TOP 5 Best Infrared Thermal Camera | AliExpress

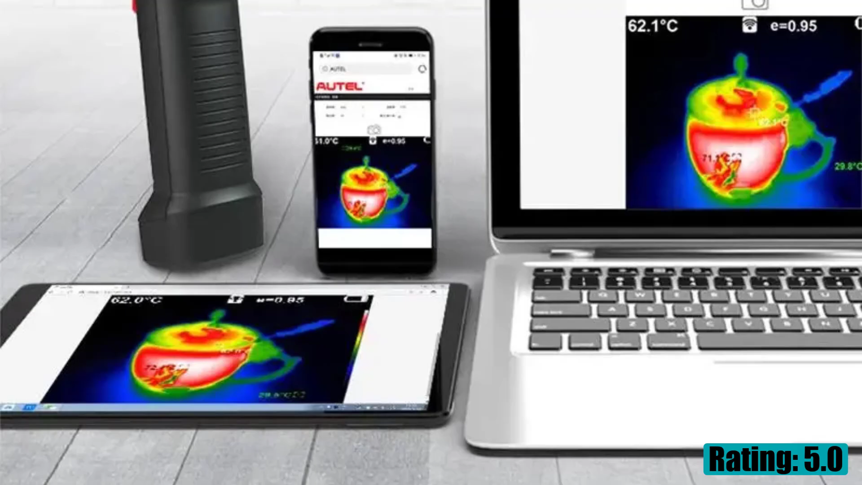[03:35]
Battery life, 4 hours. Display, 3.2 inch TFT LCD.
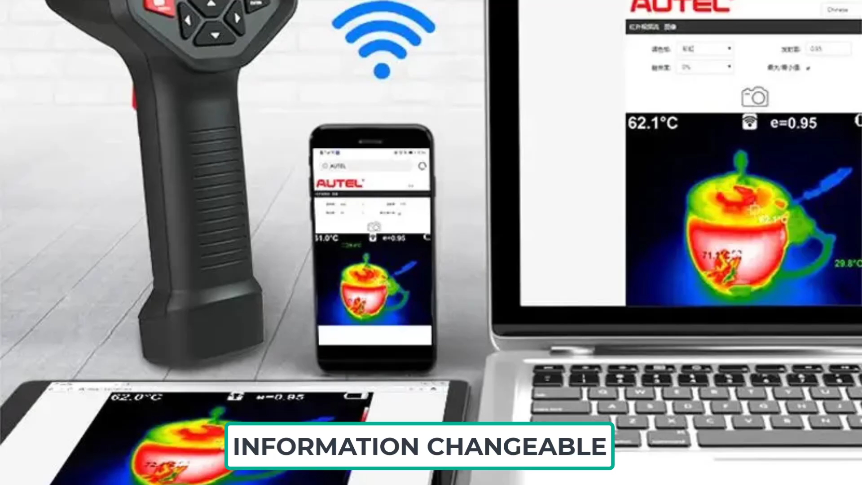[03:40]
Is smart device, yes. Style, handheld. Origin, mainland China. Certification, CE, RoHS.
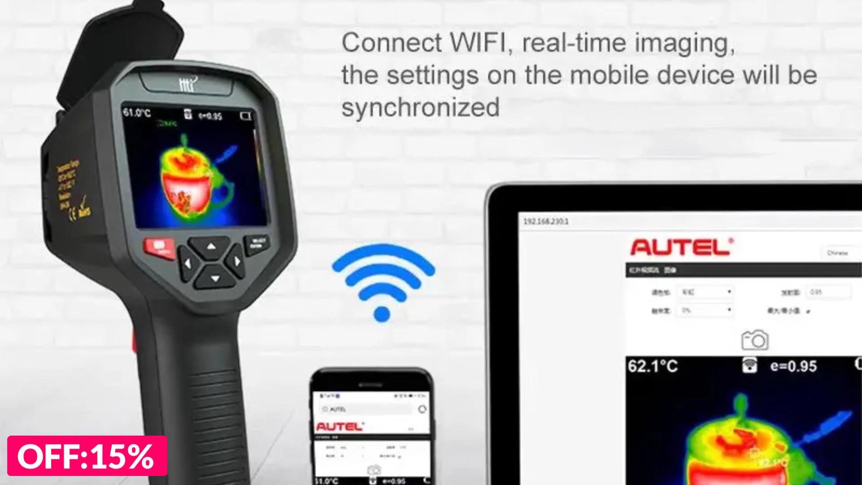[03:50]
Number 1 on our list is UNITU TI-260V. Specifications: Brand name, UNIT.
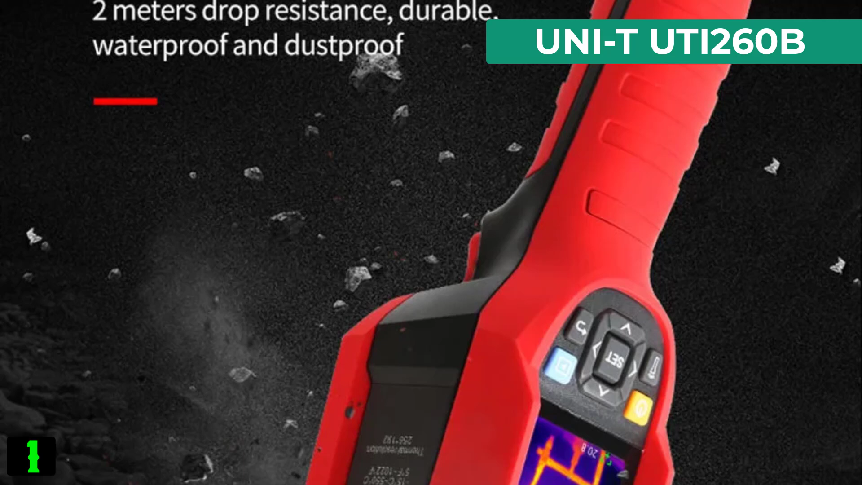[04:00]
Model, UTI-260V. Display size, 2.0 to 3.9 inches. Style, handheld. Color, red.
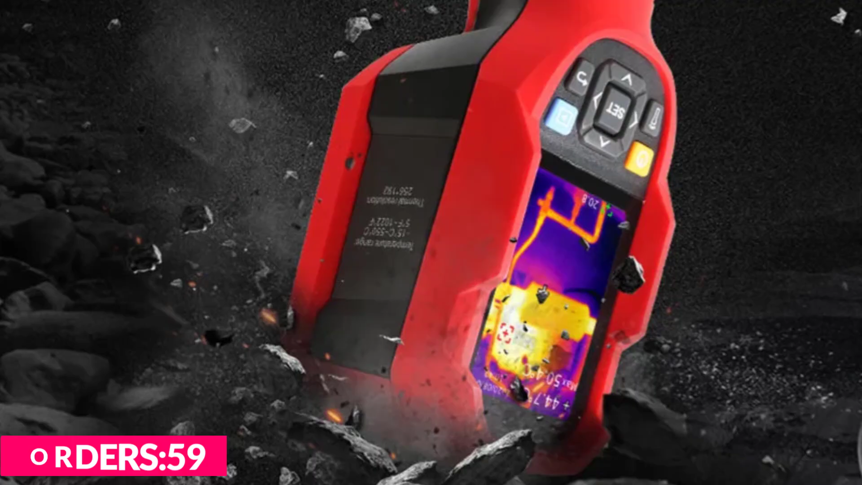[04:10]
Image mode, thermal imaging, fusion, picture-in-picture, visible light.
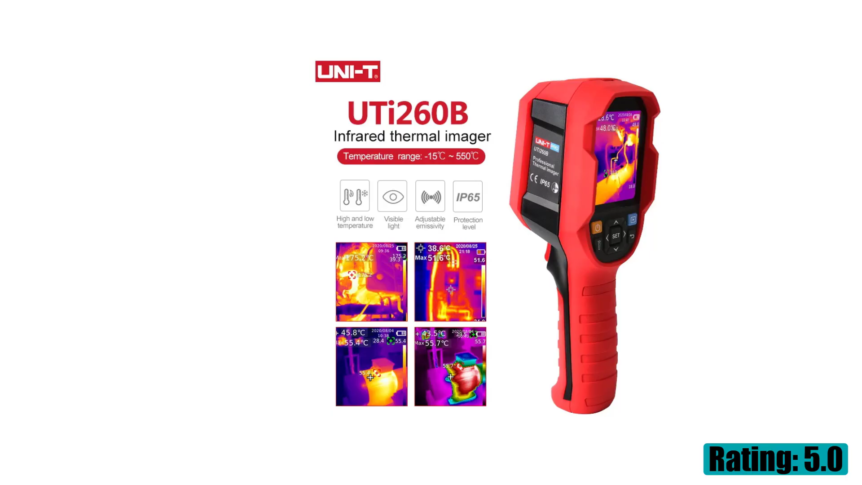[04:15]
Connection, Type-C USB. Power, rechargeable lithium battery.